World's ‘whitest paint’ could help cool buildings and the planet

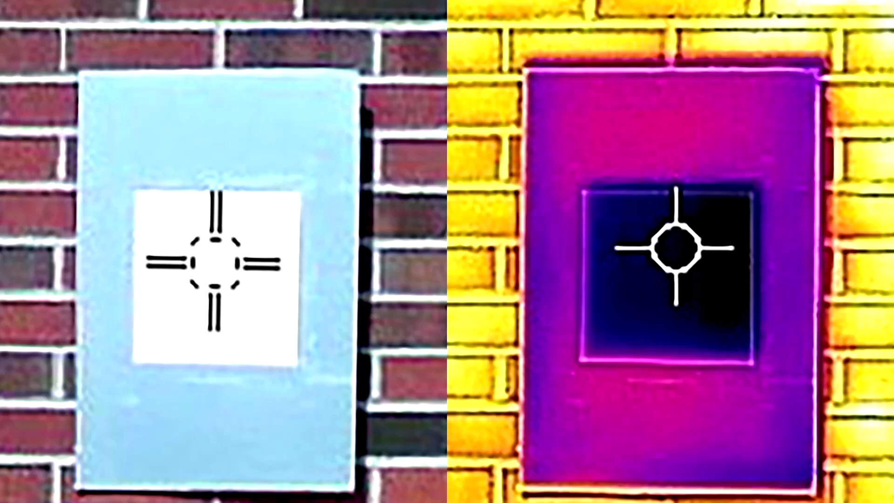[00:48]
now the infrared heat emitted by our paint becomes much less than the absorbed heat from the sunlight.